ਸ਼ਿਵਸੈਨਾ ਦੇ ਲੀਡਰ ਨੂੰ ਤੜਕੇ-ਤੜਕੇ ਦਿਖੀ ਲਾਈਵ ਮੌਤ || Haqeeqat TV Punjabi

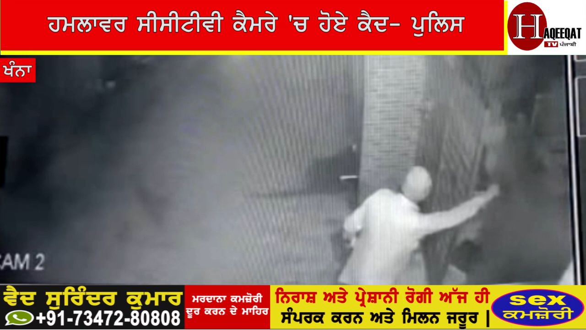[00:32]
कश्मीर गिरी मंदर चो वापस आ रहे है और ते कुझ ही सेकेंटा बाद मोटरसाइकल सवार ओंदेने ते गेट ते हमला कर दिन देने एसे दुरान कश्मीर गिरी भी अपनी रिवालवर कड लेंदा है जरा देखो मौके दियां लाइव सीसी टीवी तस्वीरां